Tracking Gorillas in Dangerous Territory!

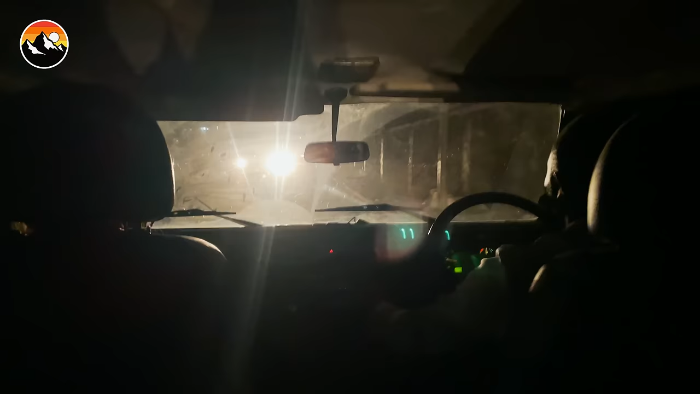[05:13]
Just rubble everywhere. Like it's definitely a place that you would not want to go out walking at night.